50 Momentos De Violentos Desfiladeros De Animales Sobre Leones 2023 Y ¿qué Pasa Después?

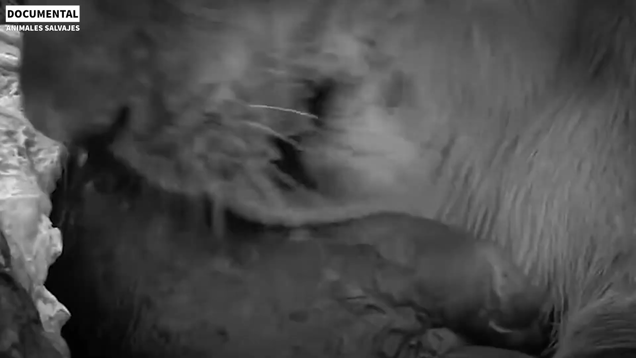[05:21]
De repente, atacó y rompió las fauces de esta leona.
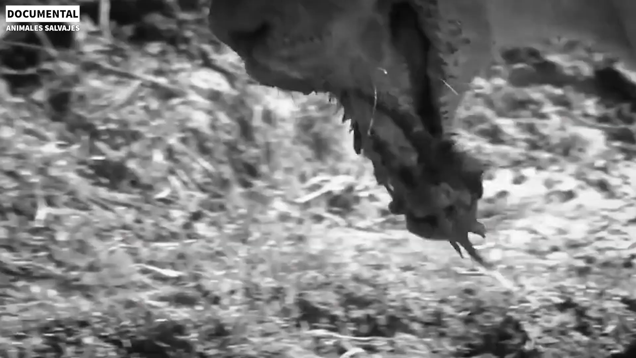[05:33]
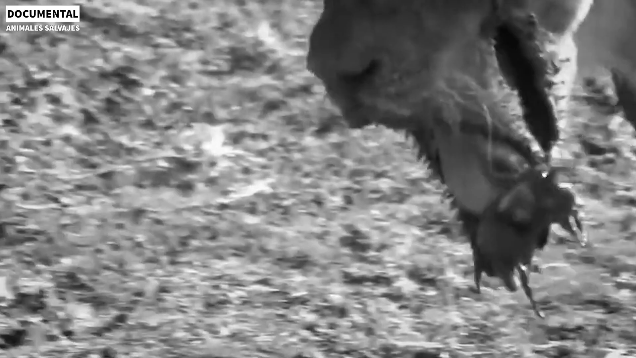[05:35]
La leona perdió por completo y la capacidad de cazar. Incluso la muerte es solo cuestión de tiempo.
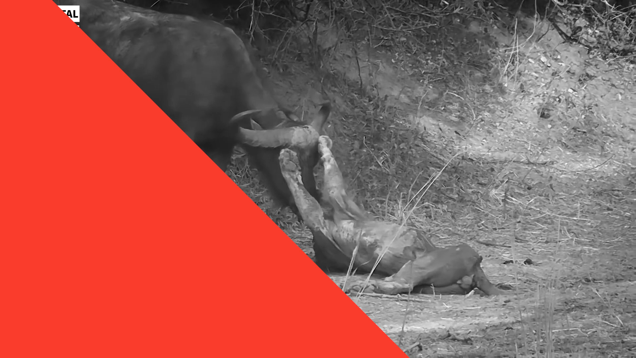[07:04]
Los leones son carnívoros y siempre tienen que comer grandes cantidades de carne todos los días. Este león tenía tanta hambre que parecía débil.
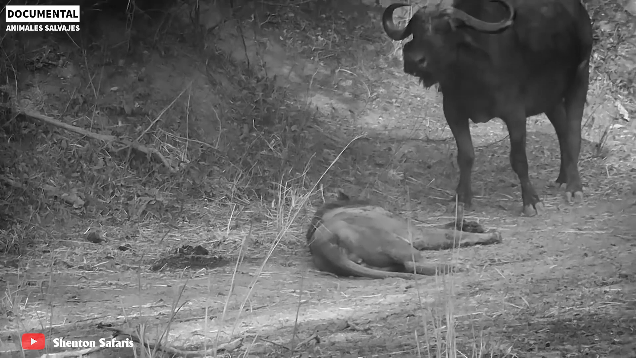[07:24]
Ante el hambre de muchos días, el león ya no estaba tranquilo.
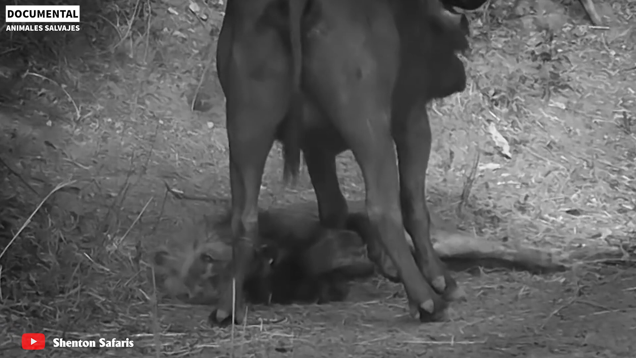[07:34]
El león macho se abalanzó sobre los búfalos inmediatamente recibió feroces ataques y el león quedó tendido en el suelo.
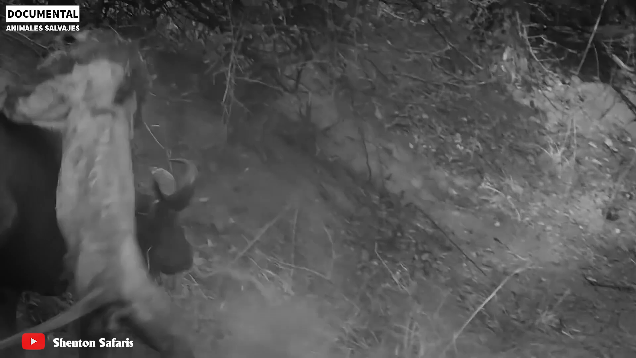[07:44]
Eventualmente, se convirtió en una comida para las hienas.
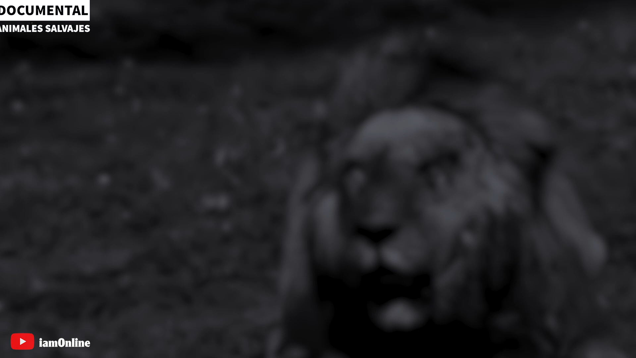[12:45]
Los ojos de león, que ya no estaban radiantes ni brillaban con confianza y motivación, ahora contenían un leve destello de derrota.
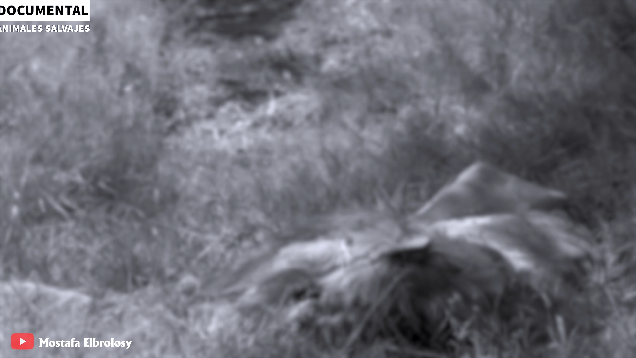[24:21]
El león ya se aboca abajo en el suelo respirando con dificultad. La fatiga se extiende por todo el cuerpo como los rayos del sol que se desvanecen gradualmente.
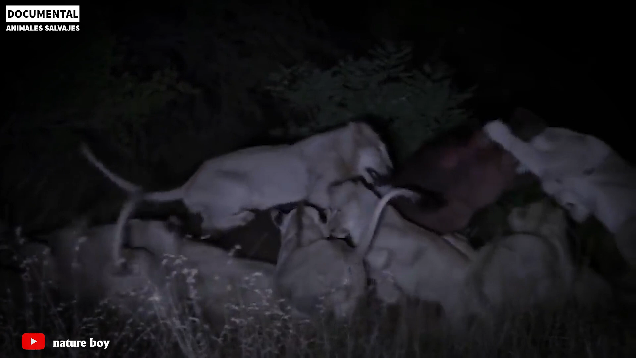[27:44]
con un poderoso mordisco que hizo que la cabeza del león sangrara sin parar. Ante esa vista, los otros leones también se retiraron con miedo.
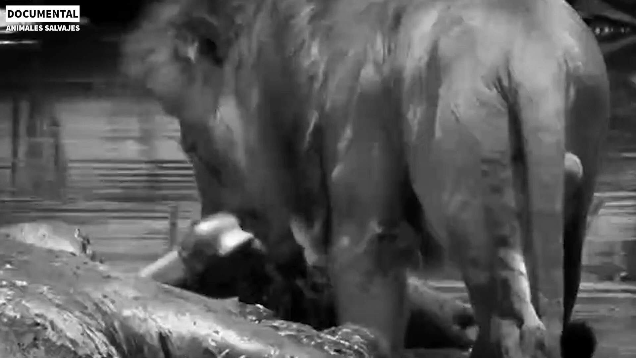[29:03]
de repente atacó y rompió las fauces de esta leona.